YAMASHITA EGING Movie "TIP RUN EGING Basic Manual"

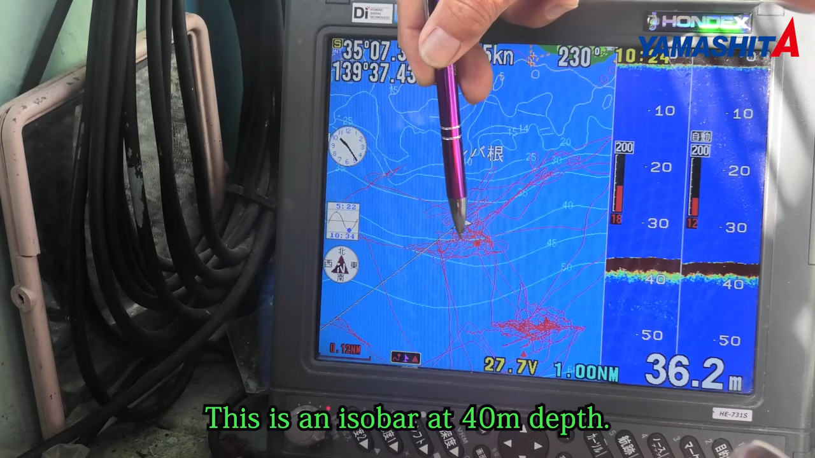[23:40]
On screen: depth 36.2 m
はい、今、ここに、島根があって、その続きの根が、
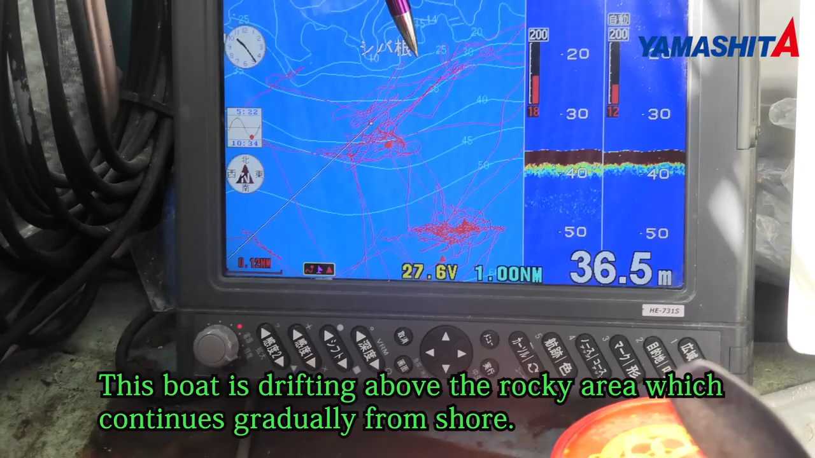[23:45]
On screen: depth 36.5 m
ここにあるので、はい、はい、見えないけど、あの、
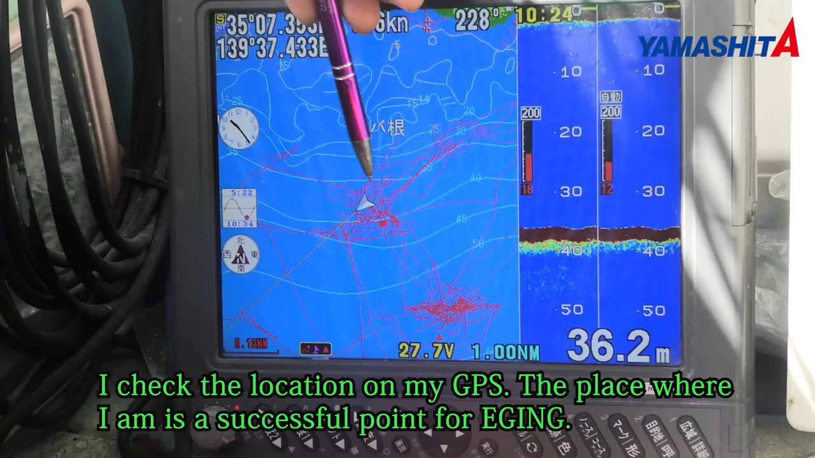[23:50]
On screen: depth 36.2 m
後進線は、こうなってるけど、見えないけど、ここに、根があって、はい、
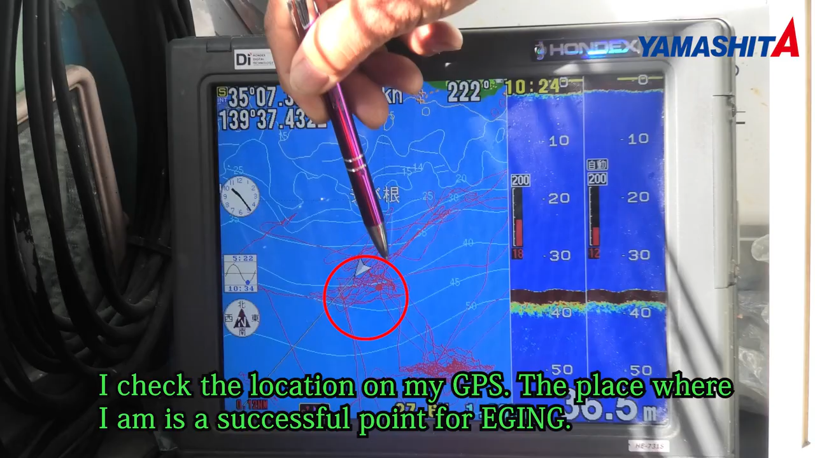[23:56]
魚も、魚も、よくつくところだから、えー、ここから落として、こう流していきます。
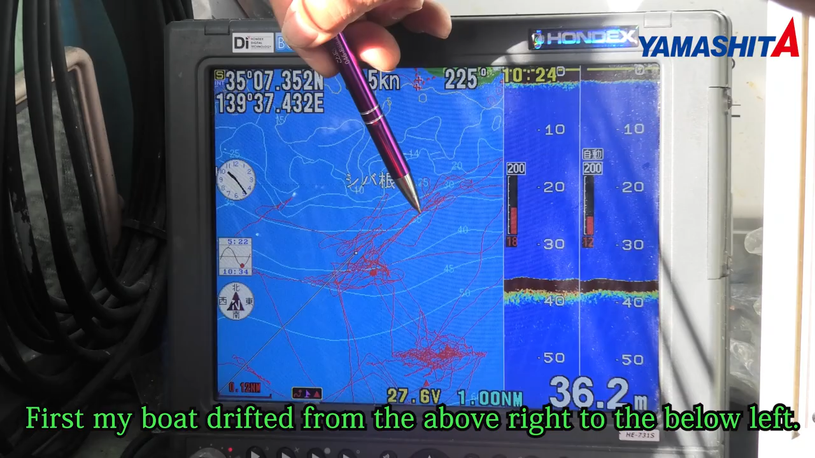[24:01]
On screen: depth 36.2 m
横地に40メートルより深くなるから、
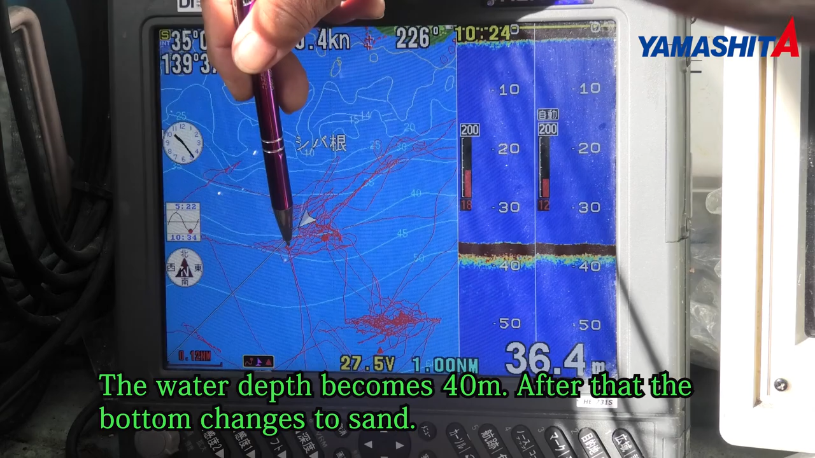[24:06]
On screen: depth 36.4 m
そこで、あとは砂地になっちゃうから。
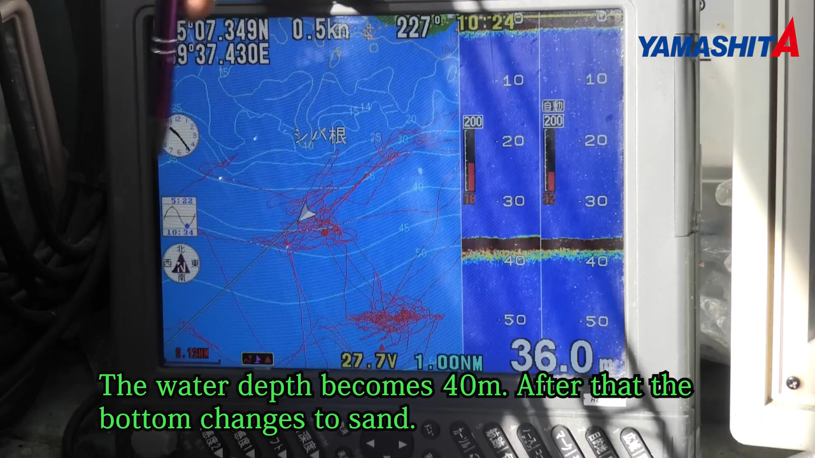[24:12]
On screen: depth 36.0 m, speed 0.5 kn
そこのところで、ここは目に沿
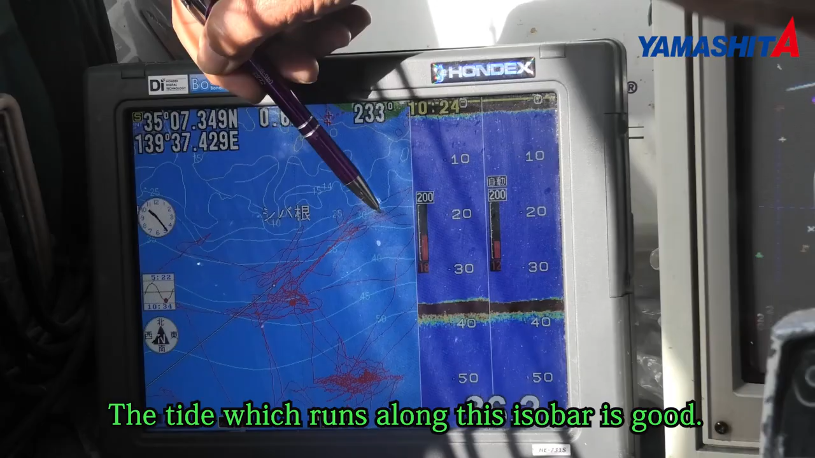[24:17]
って流れるような仕様の時の方が良い。目の上にこうかけると目分かりになる。
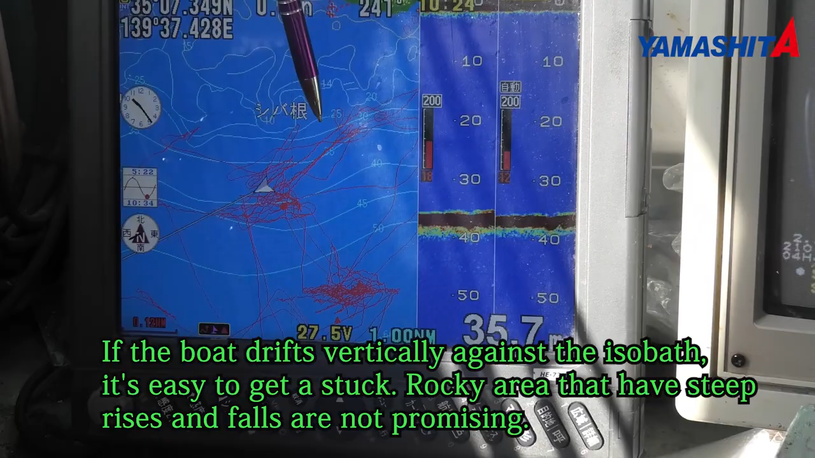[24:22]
きつい、あんまりきついそぎは少ないよね。
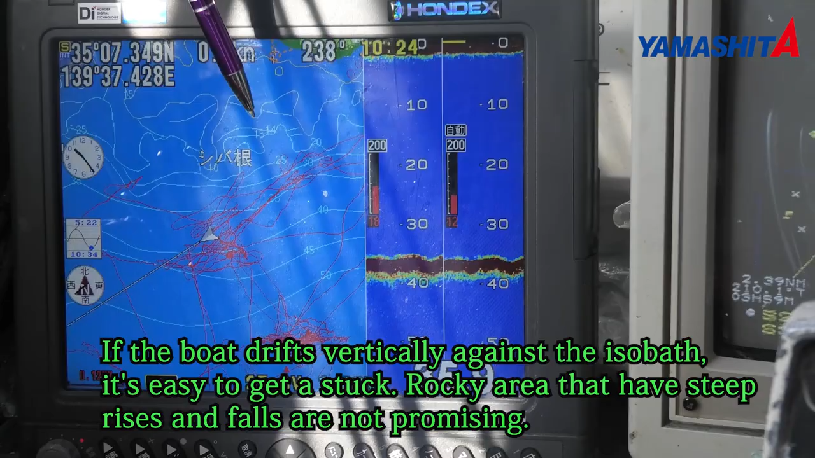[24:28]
ちょっとふんわりしたマウントみたいなところで、
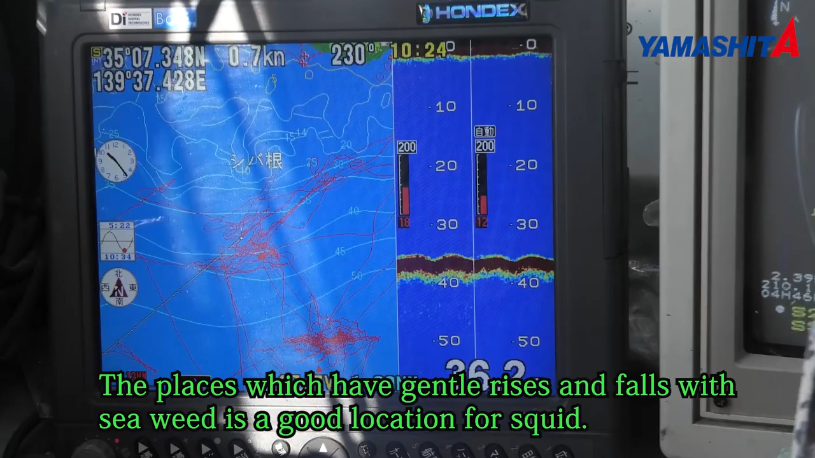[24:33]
On screen: speed 0.7 kn
棒が入ってるような感じのところに、地下がつくみたい。
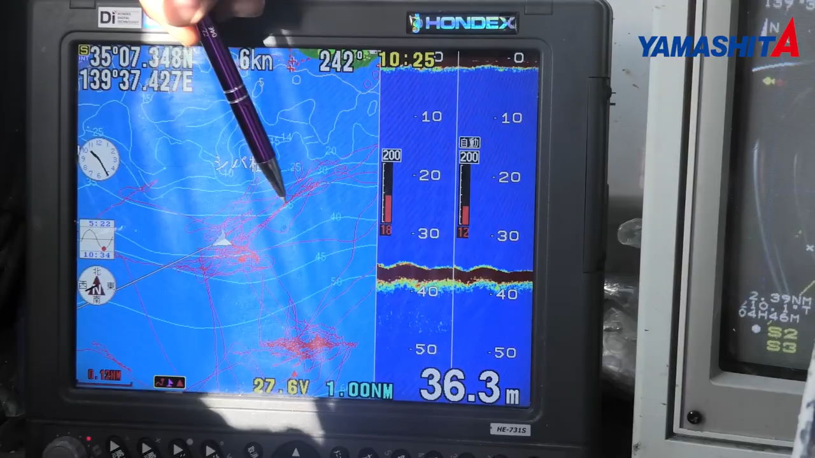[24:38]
On screen: depth 36.3 m
目に沿って等身線ロースの中で、
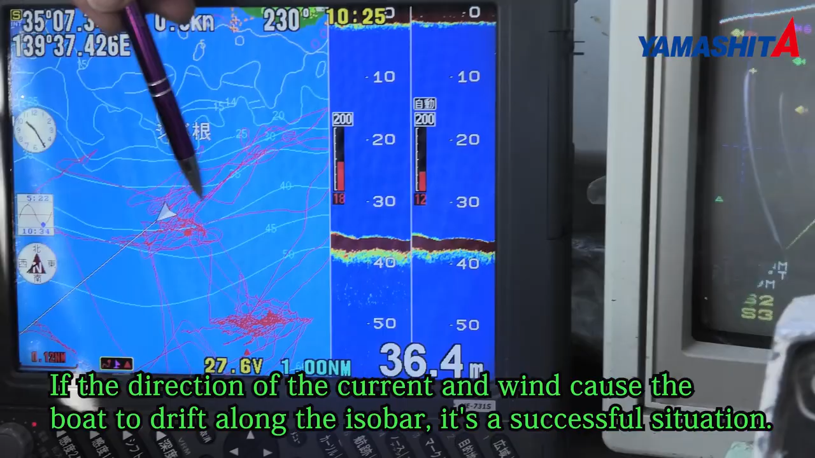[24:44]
On screen: depth 36.4 m
風と潮がいけば、流れやすい。
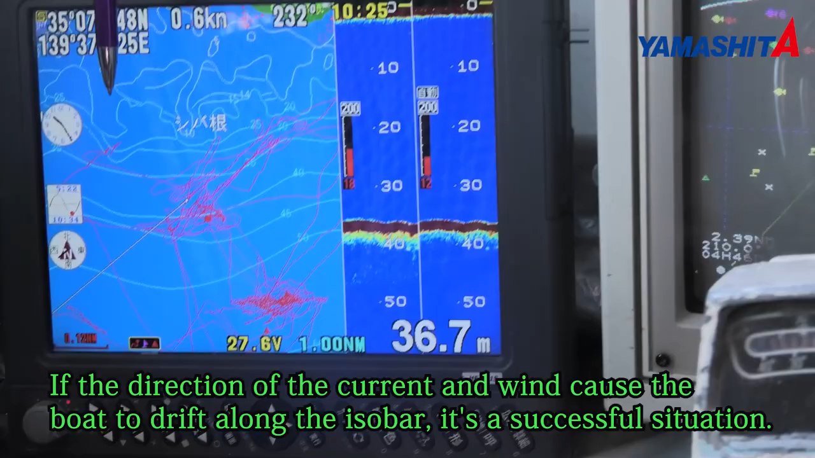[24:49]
On screen: depth 36.7 m, speed 0.6 kn
前ボートの人が流す時に、まずエンジンを止めて、
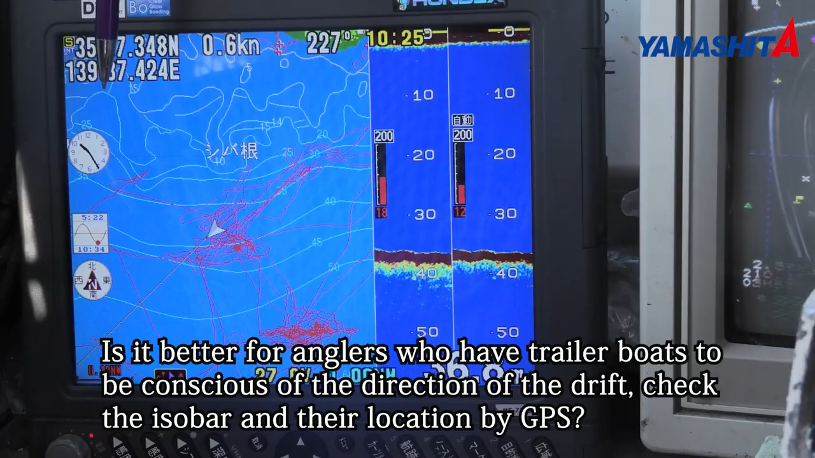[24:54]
On screen: speed 0.6 kn
流れる方向を確認して、その、
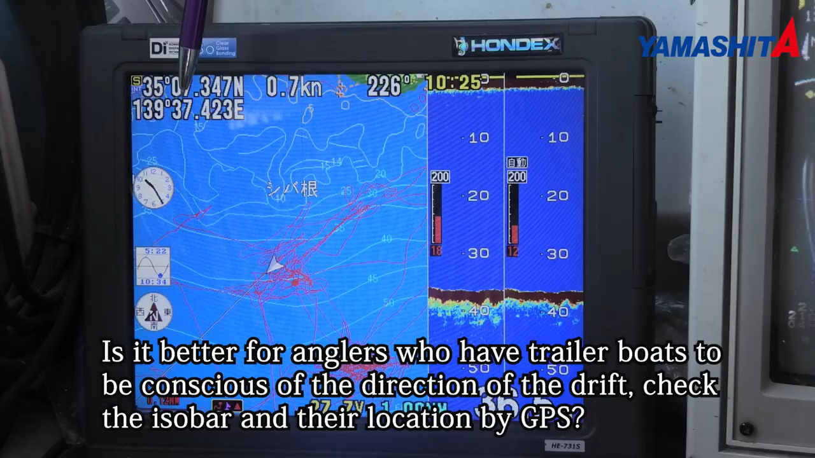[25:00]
On screen: speed 0.7 kn
どういう風に通るかなっていうのを見て流した方がやりやすい。
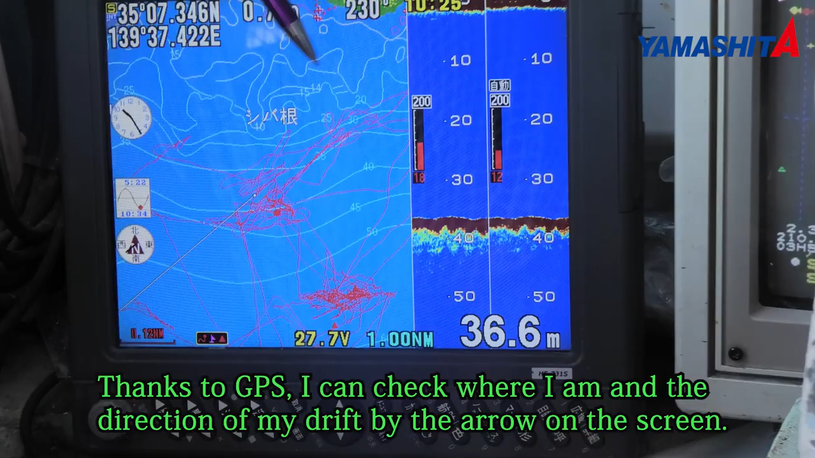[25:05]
On screen: depth 36.6 m
今これGPSだから、自分の位置がここで、この矢印の方向にゆっくり流れてます。
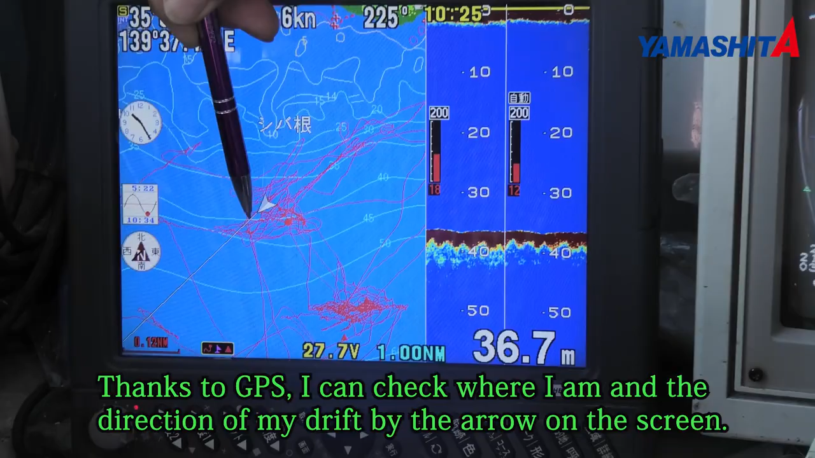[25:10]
On screen: depth 36.7 m
はい。こっちで見ると、0.5ノット。